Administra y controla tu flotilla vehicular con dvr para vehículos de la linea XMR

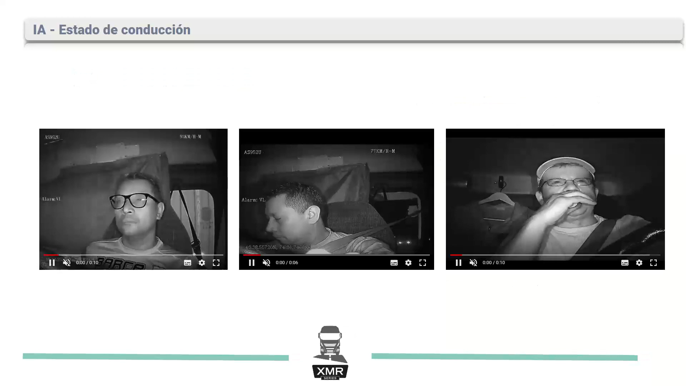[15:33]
Aquí, como podemos ver en los siguientes videos, van, podemos visualizar cómo el conductor en el primer
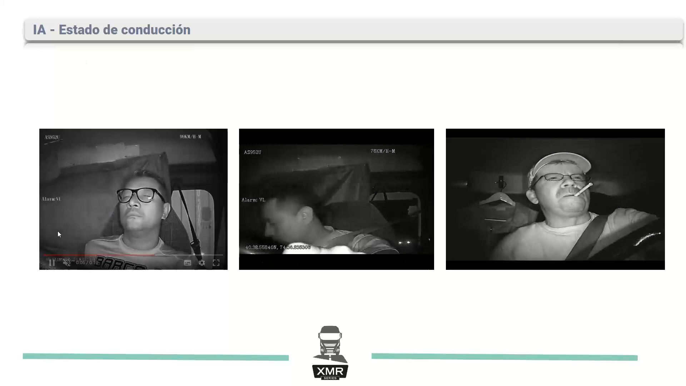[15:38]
video nos muestra o simula lo que vienen siendo los ojos cerrados para, este, verificar o ver que el conductor se está quedando dormido. Aquí podemos apreciar un poco más, este, donde, donde nos va a alertar por algún estado de conducción anormal, que sería aquí el conductor se está quedando dormido.
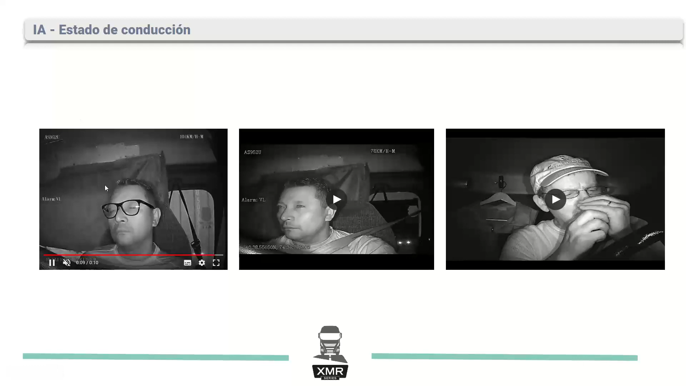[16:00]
En el otro podemos ver que va distraído. Va haciendo otra cosa, como algunos de nosotros, por ejemplo, por las, las carrillas de todos los días, las presiones. Hay veces que venimos en el celular, este, tomando algún mensaje y vamos, vamos viendo hacia el frente. Entonces, vamos manejando, pero no llevamos toda nuestra atención en lo que, o centrada en lo que estamos realizando. Si no, vamos distraídos y eso también puede llegar a que provoquemos algún tipo de accidente.